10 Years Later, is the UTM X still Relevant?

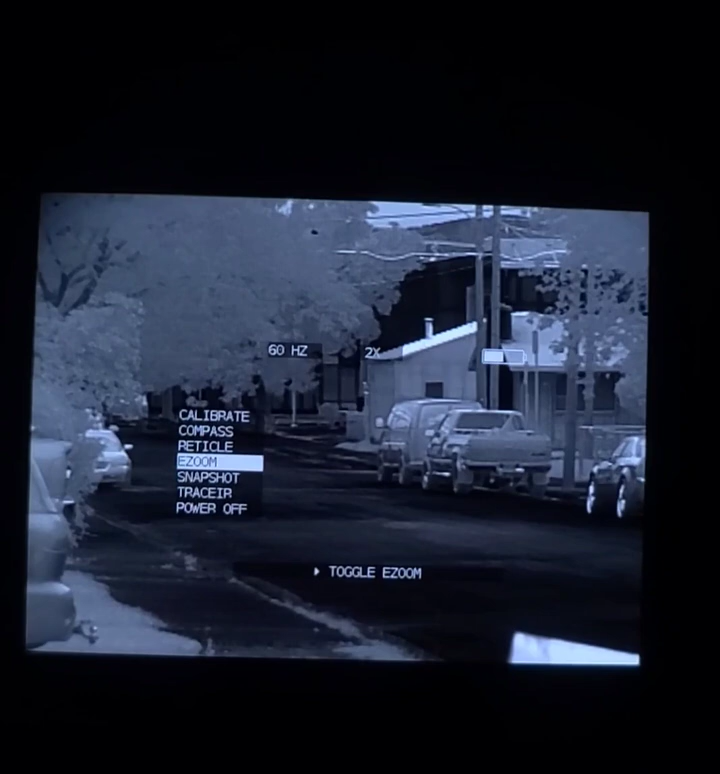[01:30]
That digital magnification is absolutely pristine.
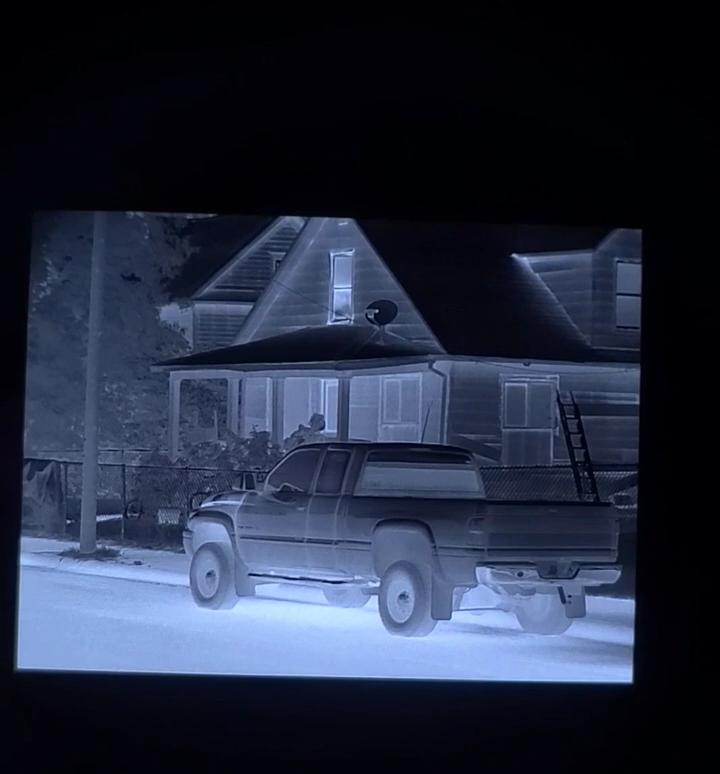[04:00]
And we'll do the same digital zoom function with white hot.
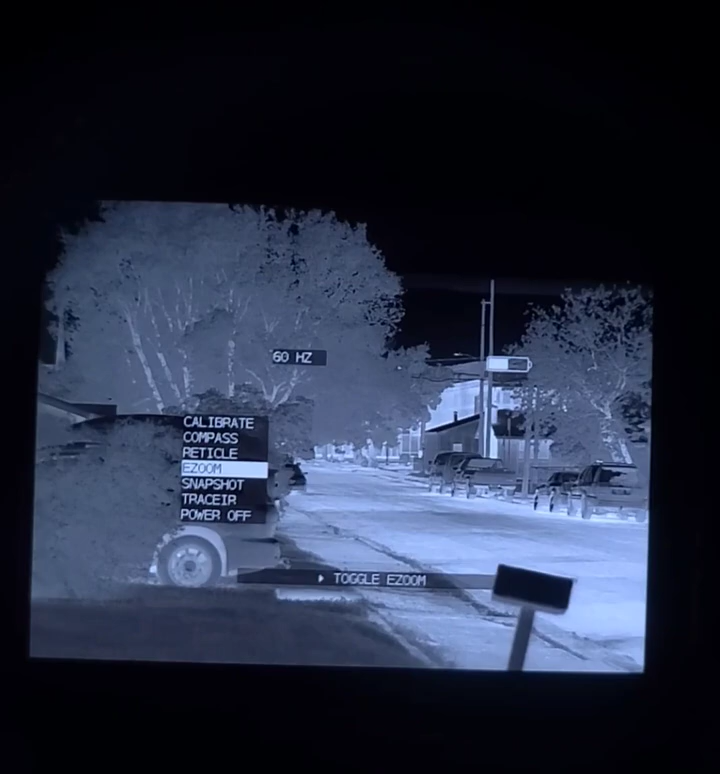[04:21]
And black hot. Again, which is what I prefer.